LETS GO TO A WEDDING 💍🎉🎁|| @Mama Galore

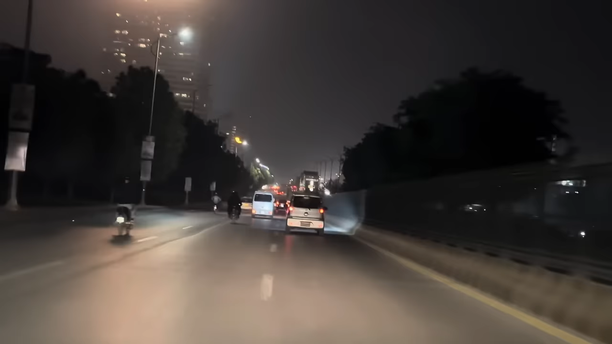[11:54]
तो अभी आपके को अनाउंसमेंट सुनने को मिलेगी बाबा गिल्लूर की। ओवर टू कैप्टन बाबा गिल्लूर। गुड इवनिंग, दिस इज योर कैप्टन स्पीकिंग, बाबा गिल्लूर। टेम्परेचर इज 11 डिग्रीज, 500 meters, वेदर इज क्लियर एंड वी आर गोइंग टू रीच इंशाल्लाह आवर डेस्टिनेशन इन नेक्स्ट 45 मिनट्स। थैंक यू।
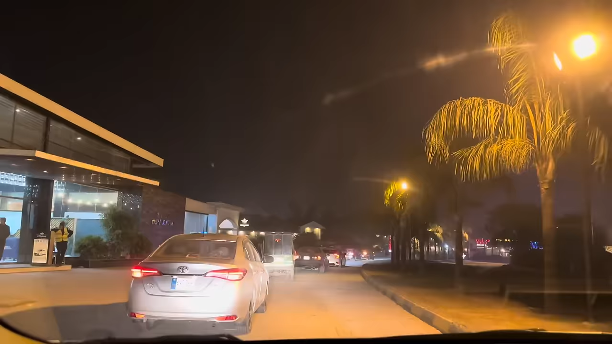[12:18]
तो ये हम एंटर हो गए हैं। ये जगह जो है ये नियर टू पिंडी है,
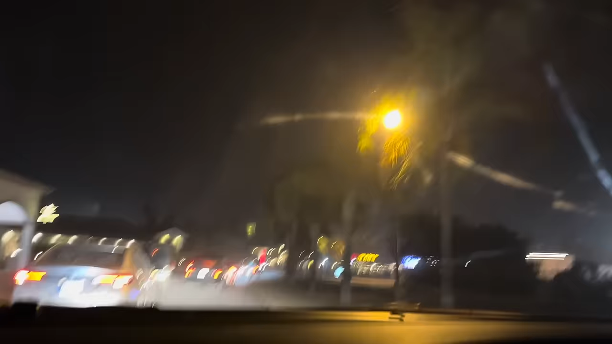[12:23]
वैसे इन बिटवीन इस्लामाबाद एंड पिंडी है, और यहाँ पर ढेर सारी मार्किज हैं। तो हमने भी,
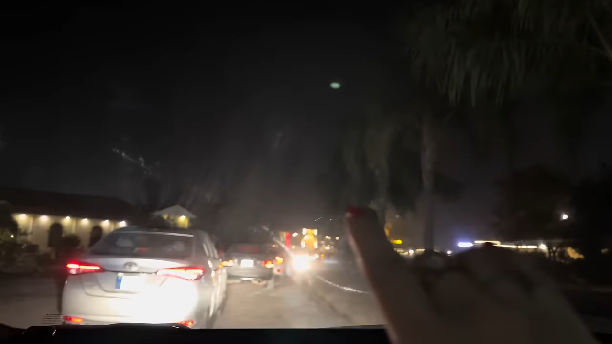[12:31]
मुझे आपने ना आगे से वो कह रहा है कि आगे से आप वो ले लें राउंड अबाउट। ये होने की बारात तो नहीं जा रही थी? हाँ, मुझे तो लगता है कि हम किसी की बारात में घुस गए हैं।
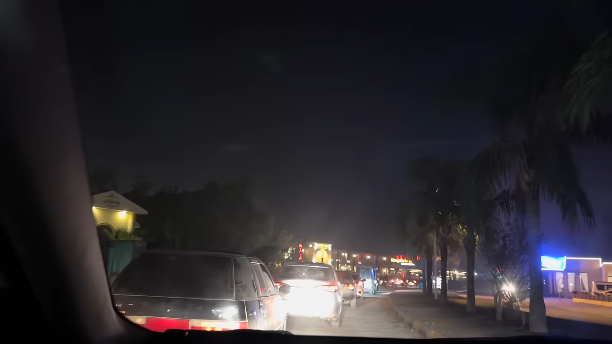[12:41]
दुआ करें कि अब हम सही वाली शादी से हुए, पता चले किसी और ही की अटेंड करके आ गए। सलाम अलैकुम। बड़ी अनाउंसमेंट्स कर रहे थे आप।
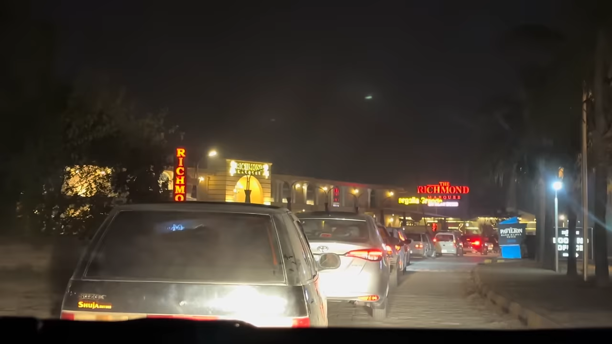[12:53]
ये वो वाले पायलट्स हैं जो रास्ते में शेखुपुरा में ही जहाज उतार दिए। नहीं, जहाज तो हमने उतार दिए है, ये तो मार्केट तो आ गई है।
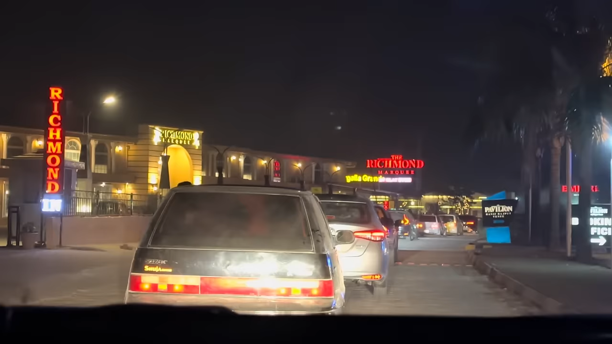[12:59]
ये तो अभी रनवे पे हम जा रहे हैं ना, अभी इधर से अपने अपने डेस्टिनेशन पे, अभी ये रनवे पे ये ले रहा है वो हमारा। चलाते तो मुजीब जहाज की तरह ही है, खैर से गाड़ी जी।
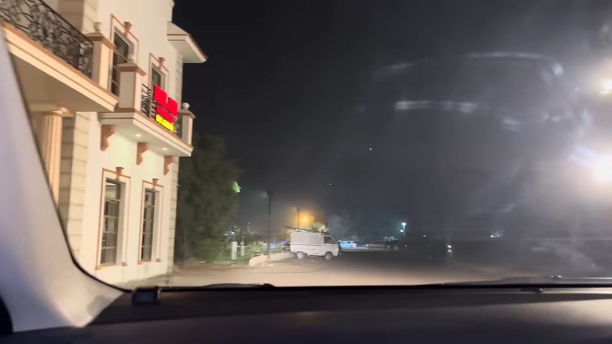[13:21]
अब आप ये राइट आगे टर्न लेफ्ट करेंगे तो फिर आपकी मार्की आ जाएगी।